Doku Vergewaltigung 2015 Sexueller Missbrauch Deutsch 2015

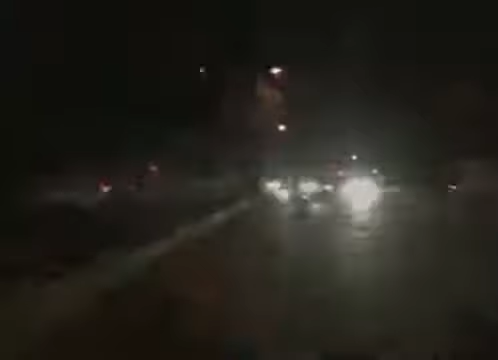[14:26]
Wir fahren jetzt zur Gibi Road, dem Rotlichtviertel von Neu-Delhi.